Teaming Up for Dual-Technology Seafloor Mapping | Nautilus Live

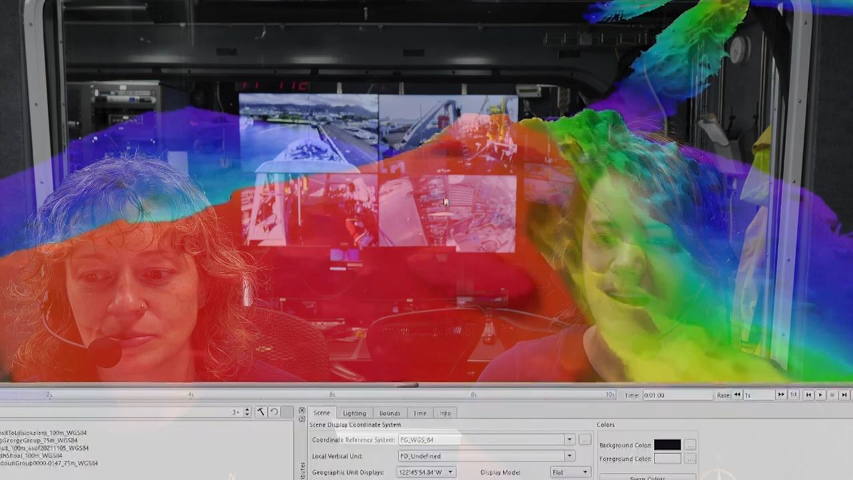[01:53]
So, Erin, why don't you tell us a little bit more about the areas mapped and sort of, you know, what that means to our understanding of this area? I'm looking at the data in a software program called
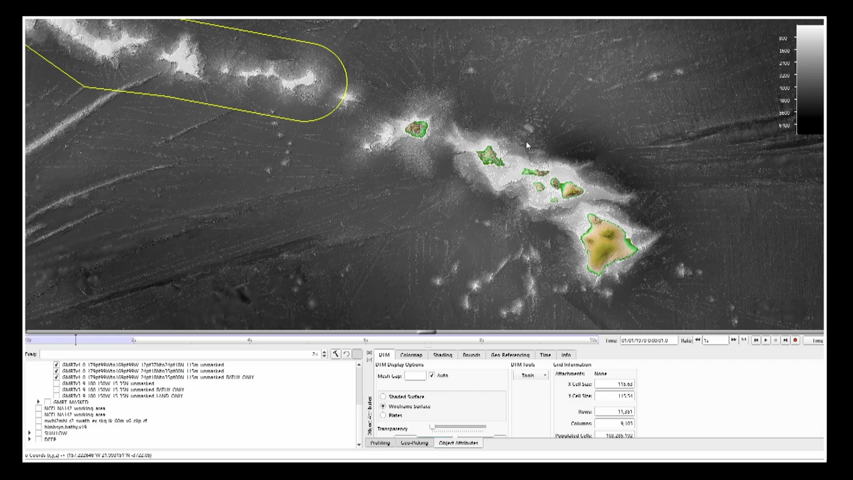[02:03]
FlaterMouse that lets us visualize our multi-beam data as well as background data. If I turn off that background data, and I'll just focus on the deep water data we collected first.
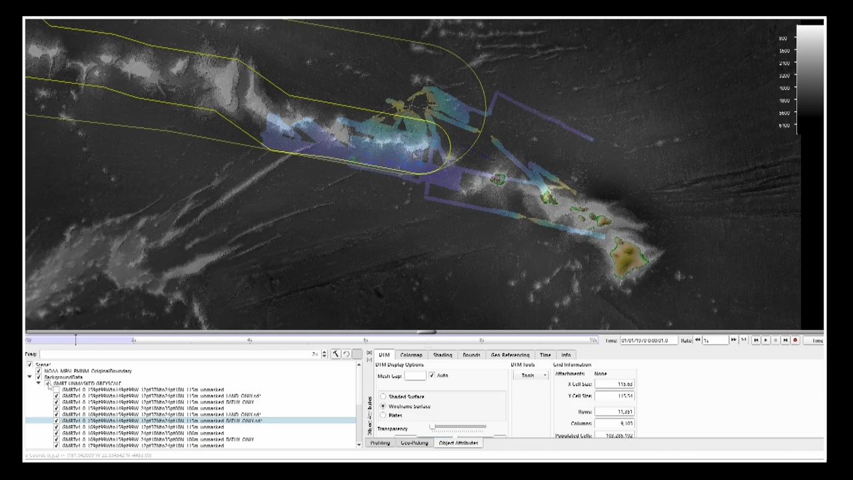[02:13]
So, we transited out of Honolulu about three weeks ago. We always try to transit over areas that have no multi-beam coverage, so I selected this track line along some area that had some gaps.
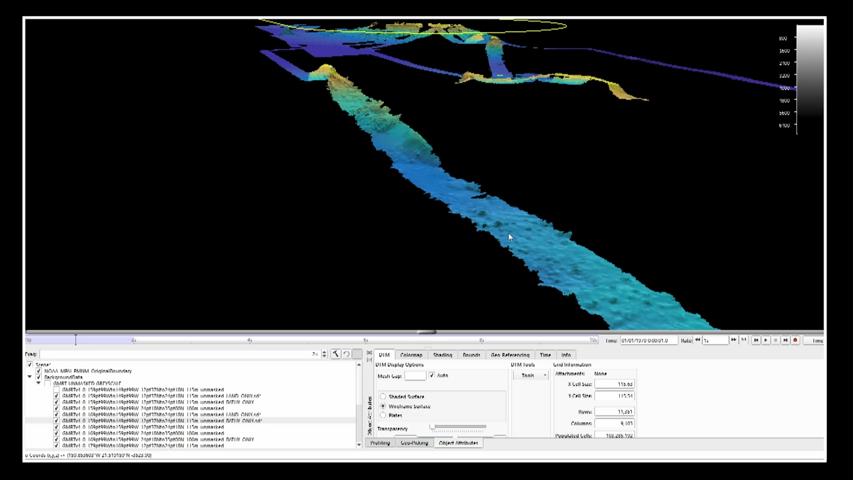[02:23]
It took us quite shallow, as you can see.
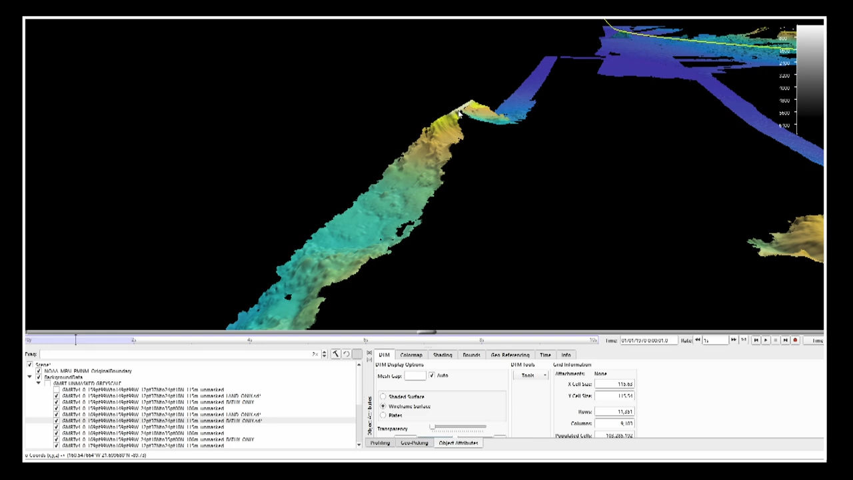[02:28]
We came up to, gosh, less than 100 meters on this part of it, and then continued on to the monument. And then we went and investigated Nihoa. So, we were splitting the time with Drix, and so we would go map our little hearts out every chance we got, usually overnight, in the deep part.
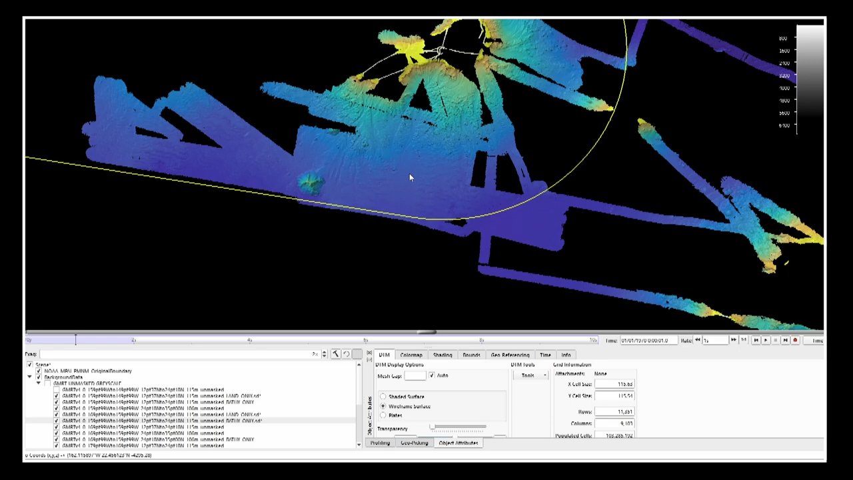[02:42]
So, we were in along here. We mapped one seamount that had been partially mapped before, but we completed it on this expedition.
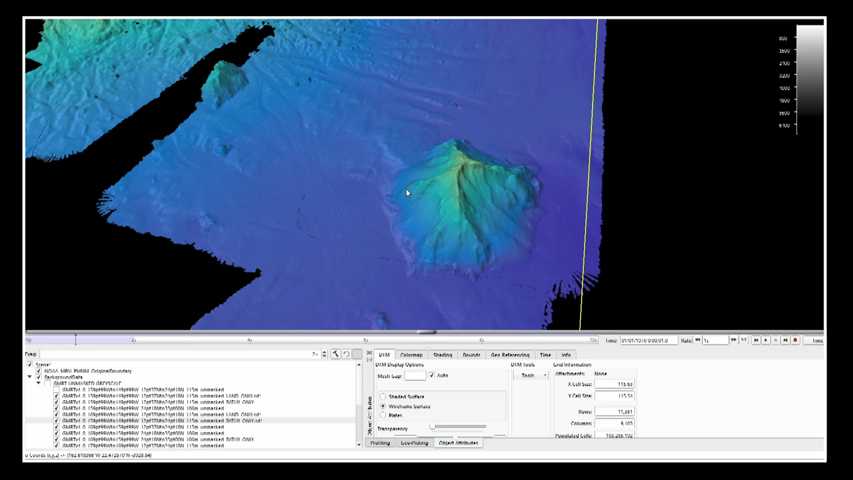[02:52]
So, quite nice topography there. It's beautiful. It is, isn't it? Yeah.
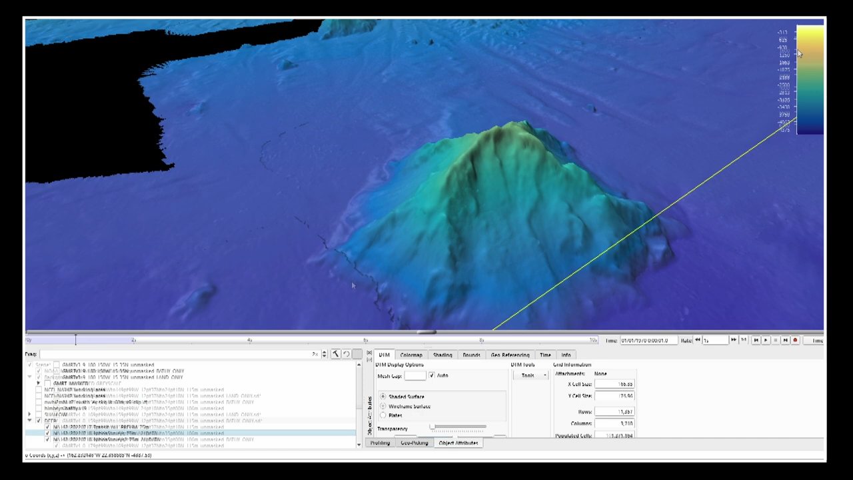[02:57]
When you're looking at the data, I'm talking about zero meters is white.